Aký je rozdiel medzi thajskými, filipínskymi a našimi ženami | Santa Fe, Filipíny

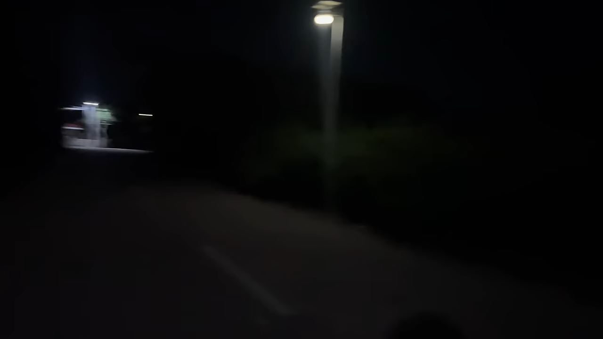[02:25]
Tam je cesta. Tu je cesta. Tam ďalší sa ide pozerať. Ja som ani nevidel v tej tme, iba cez mobil ho vidím.